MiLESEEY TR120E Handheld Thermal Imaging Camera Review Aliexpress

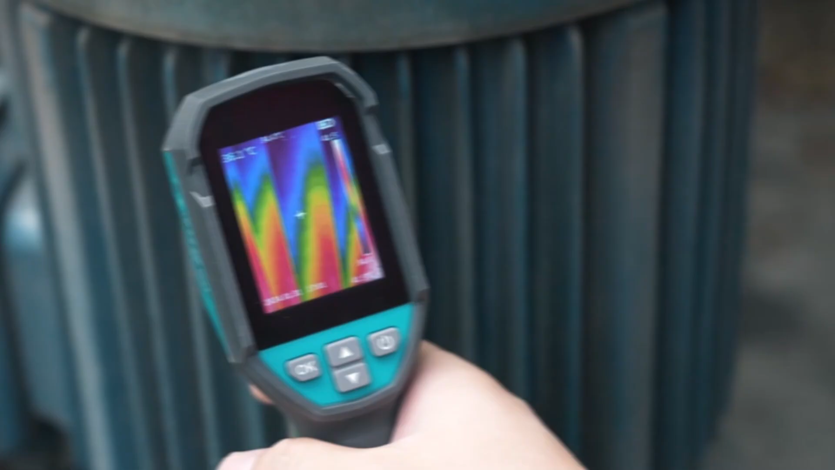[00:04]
The Milesi-Tier 120E Thermal Imaging Camera is a versatile and compact tool designed for detecting temperature variations across a wide range of applications.
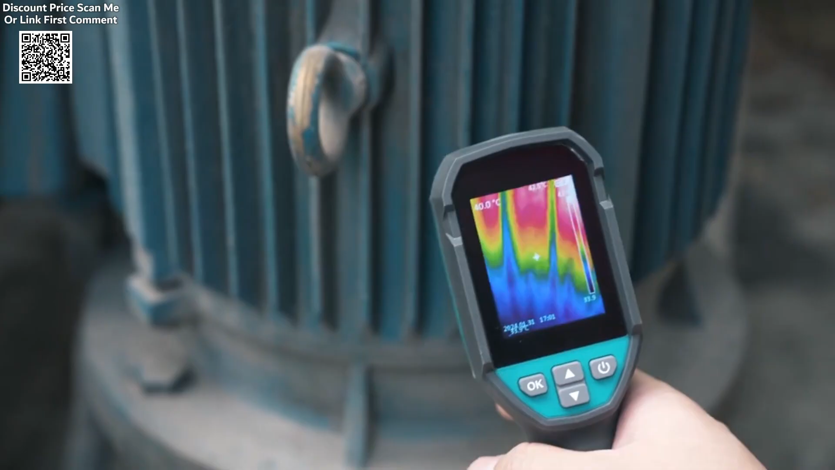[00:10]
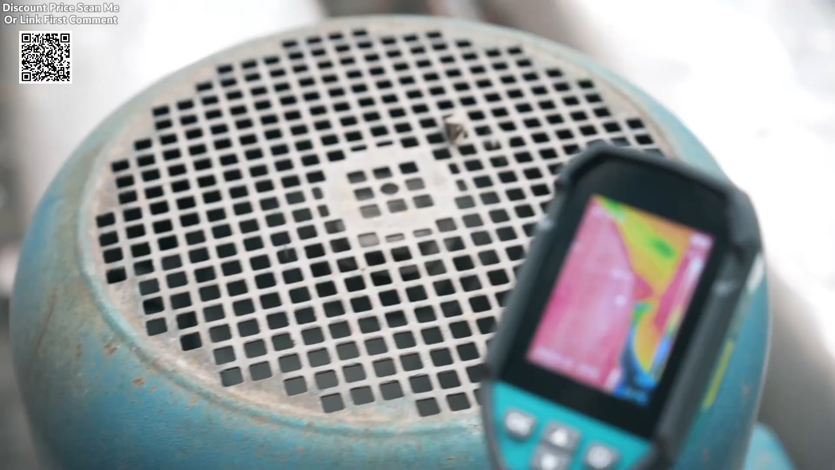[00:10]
With a 120x90 pixel resolution,
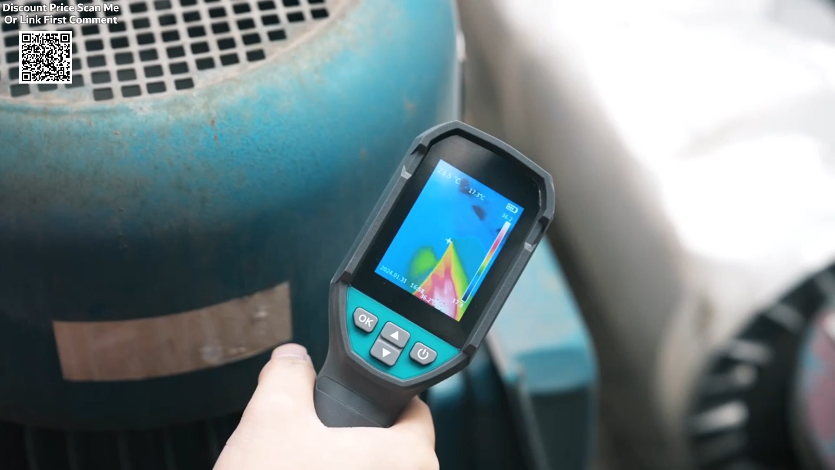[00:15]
it enables users to accurately identify hot or cold spots,
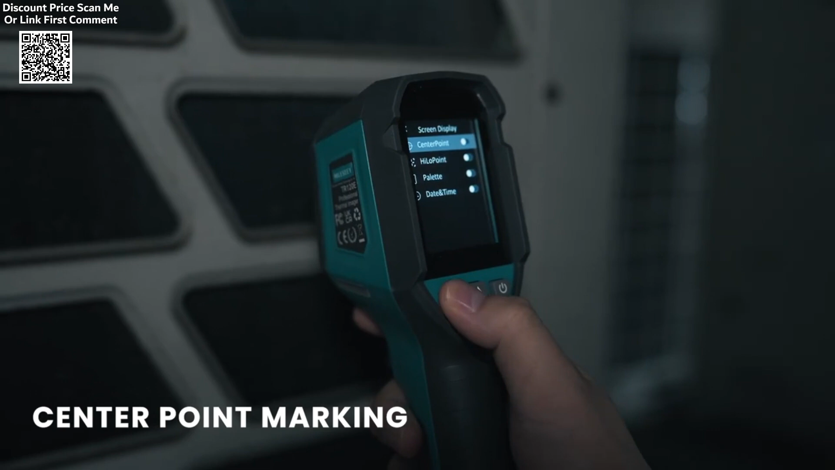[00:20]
making it useful for tasks such as leak detection, fixed system inspections, radiant malfunction diagnosis, and even electronics repair.
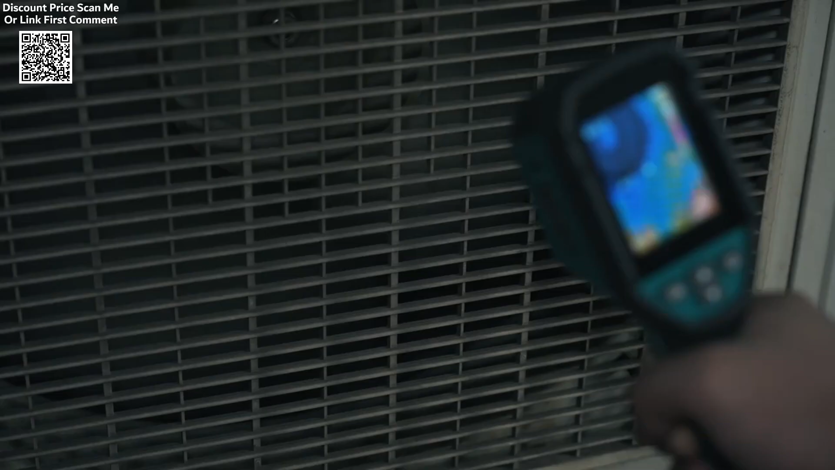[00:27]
The camera operates with a 25 Hz refresh rate,
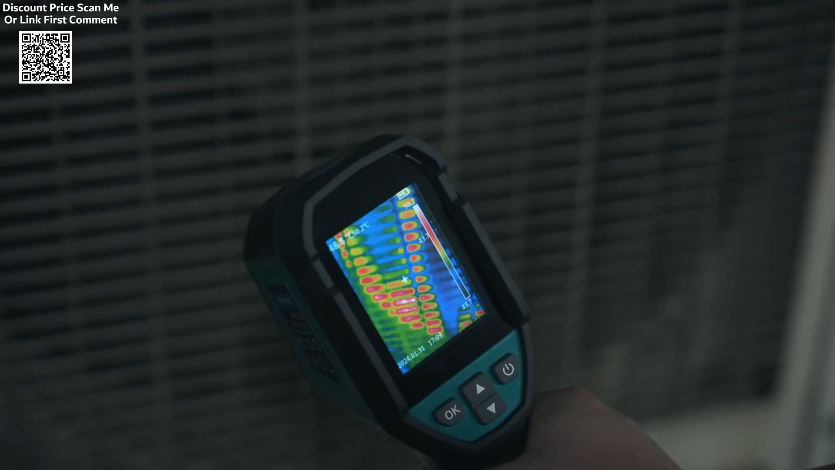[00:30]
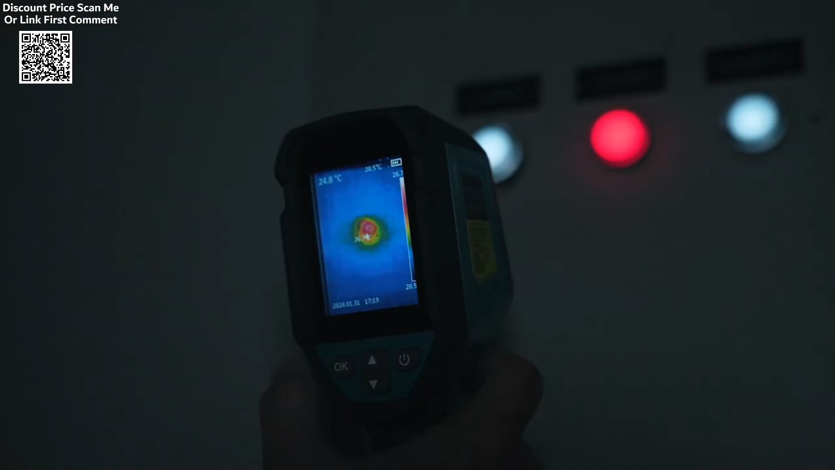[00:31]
which enhances the overall experience by providing smooth and clear thermal images,
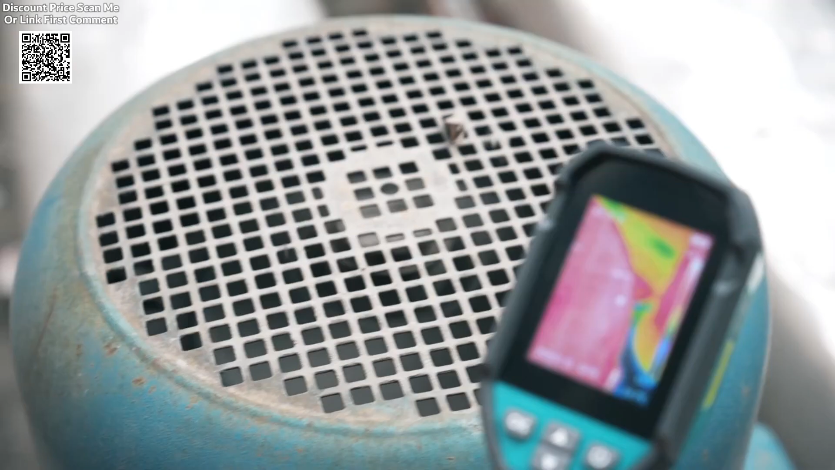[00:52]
making it suitable for everything from checking electrical components to detecting temperature differences in large industrial systems.
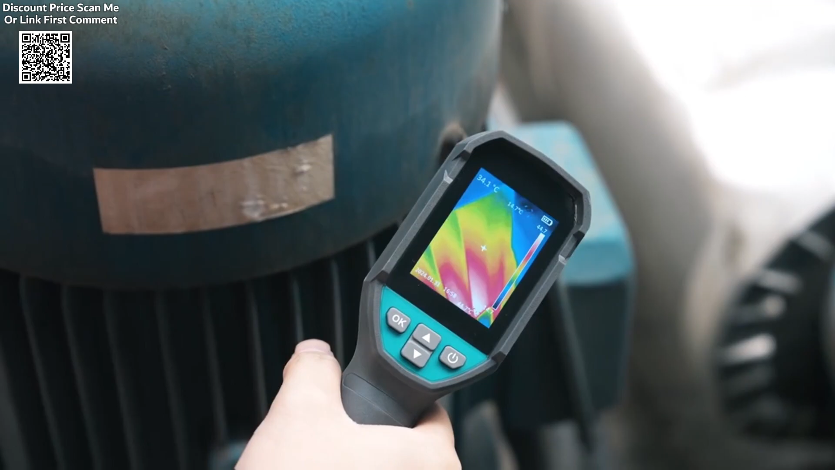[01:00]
Additionally, the Tier 120E offers two modes of temperature measurement,
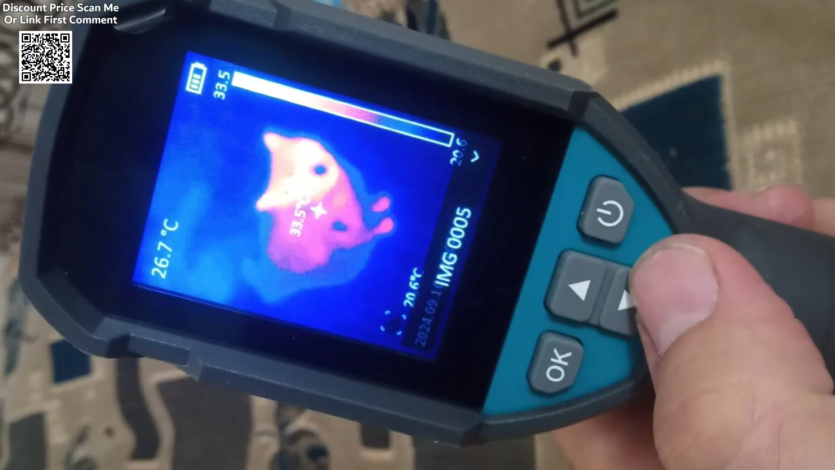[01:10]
On screen: spot 26.7°C
The Tier 120E offers two different methods for measuring temperature.
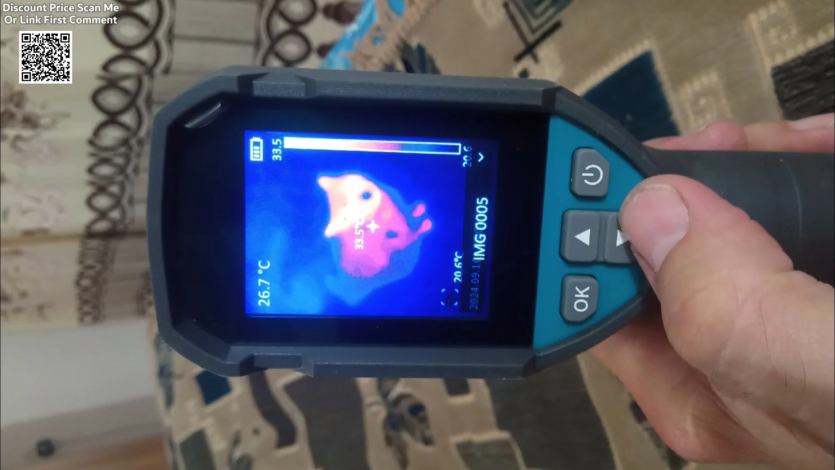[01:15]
On screen: spot 26.7°C
The center spot measurement mode focuses on a single point in the middle of the image, providing precise readings for that specific area.